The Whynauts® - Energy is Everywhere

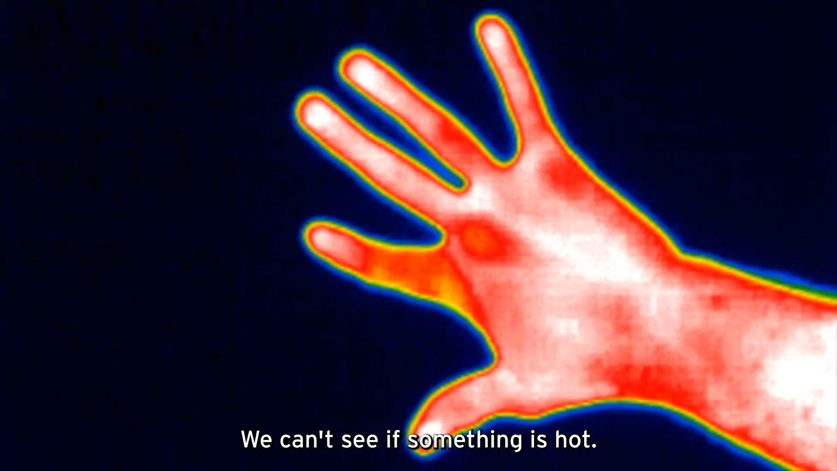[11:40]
But thermal cameras can sense the heat given off by things and see it.
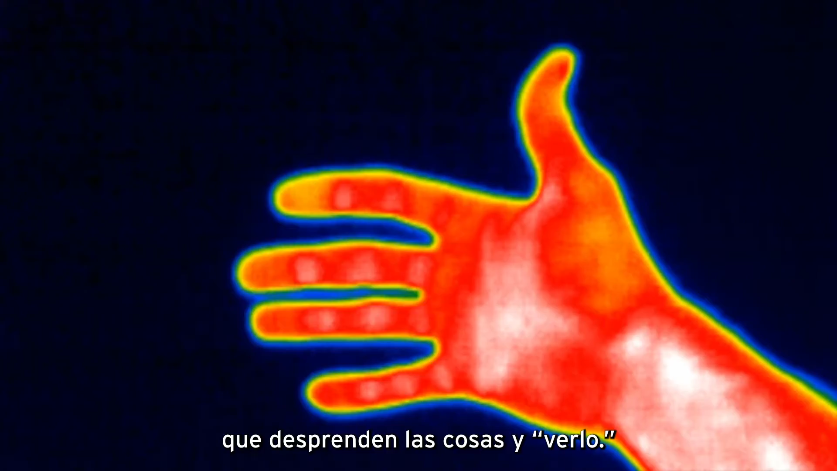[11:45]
Las cámaras térmicas pueden sentir y ver el calor de las cosas.
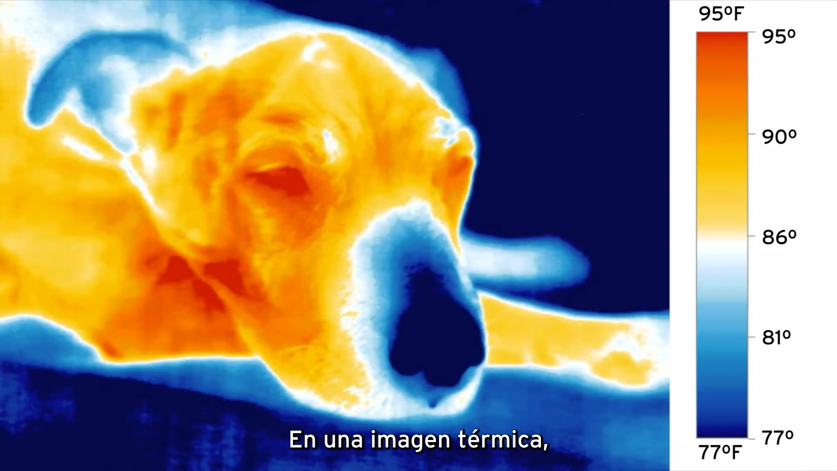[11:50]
On screen: scale top 95°F, scale bottom 77°F
In a thermal image, the hotter objects appear in a different color than the cooler objects.
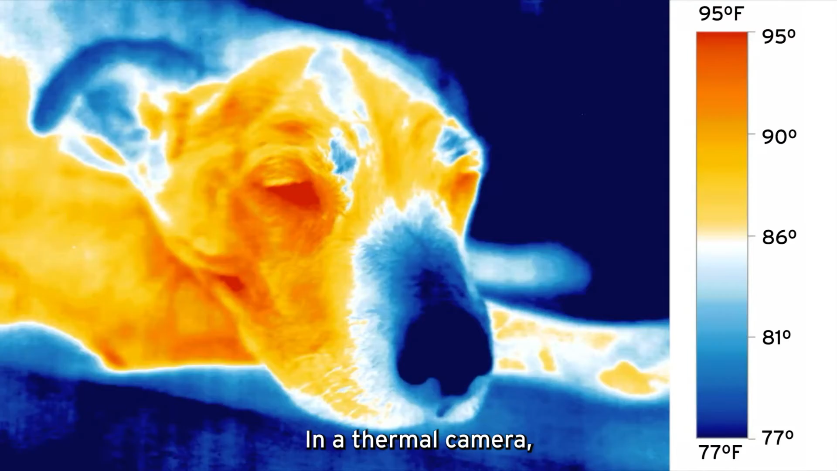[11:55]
On screen: scale top 95°F, scale bottom 77°F
En una imagen térmica, los objetos calientes se ven diferente que los más fríos.
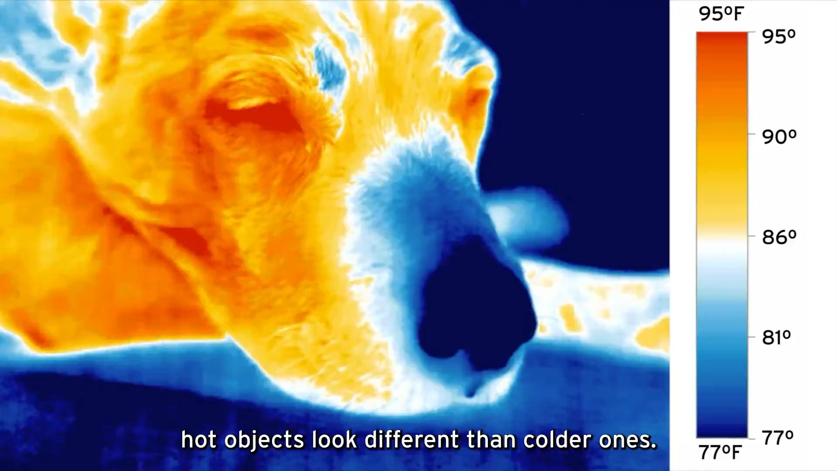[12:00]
On screen: scale top 95°F, scale bottom 77°F
Firefighters can use thermal imaging to see through the smoke or darkness.